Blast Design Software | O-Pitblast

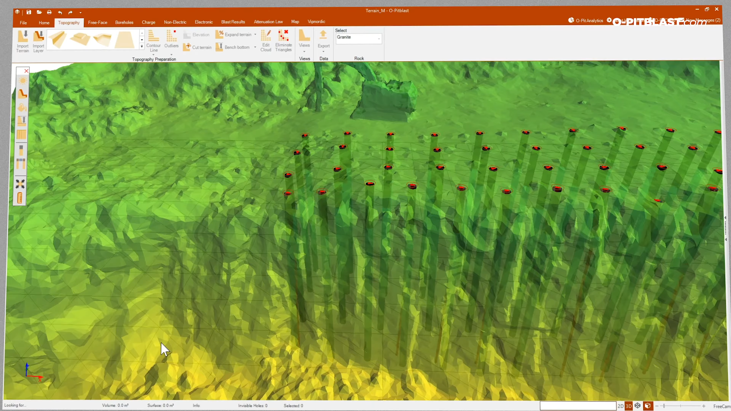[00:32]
The information obtained by 3D lasers and borehole deviation measurement equipment is easily imported.
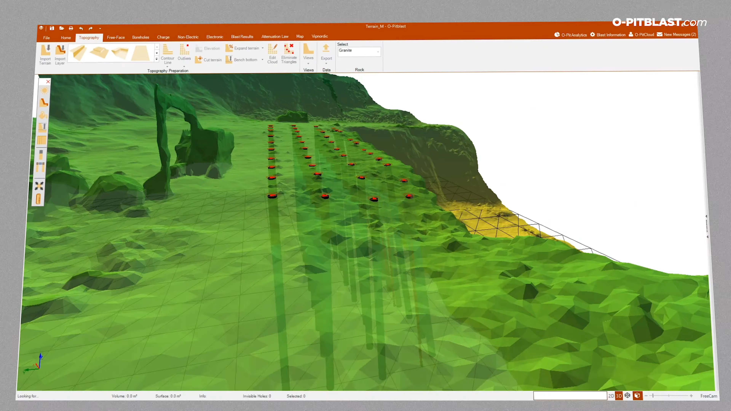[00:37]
Drill pattern. Create drill patterns with our various design tools.
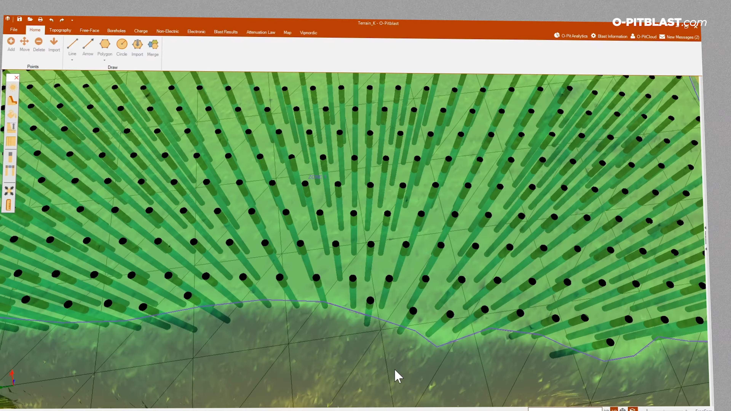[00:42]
Edit geometric information about boreholes and export accurate coordinates.
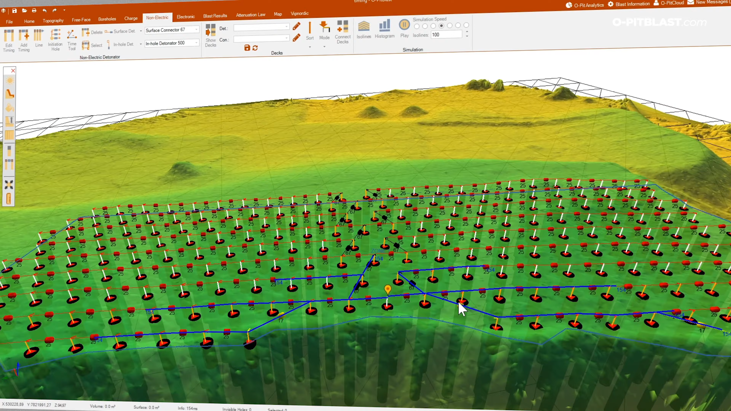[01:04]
Plan the blast tie-up using non-electric and electronic detonators. Histogram. This tool enables control and analysis of the quantity of boreholes to be detonated at a given moment.
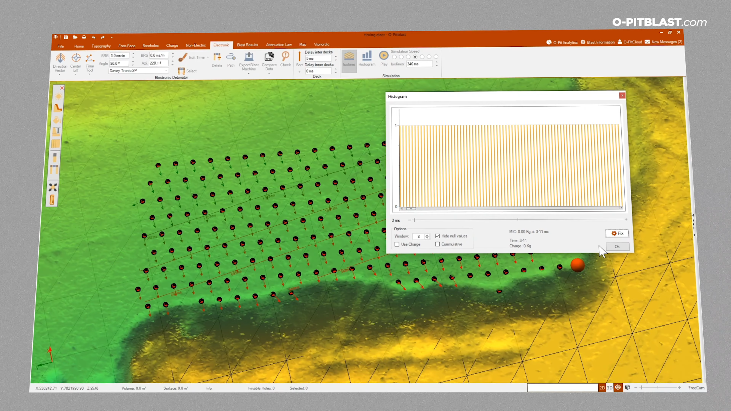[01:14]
Fragmentation. Control the size of the fragments using our
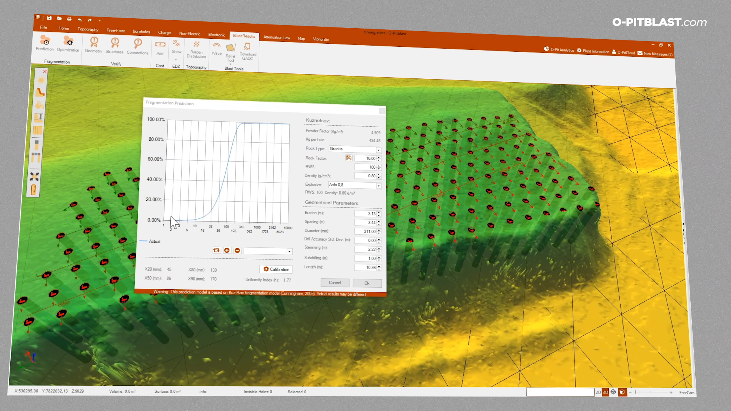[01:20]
prediction model that is 100% calibrated with real data. Burden distribution. This module makes it simpler to manage the distribution of the boreholes by forecasting the risks.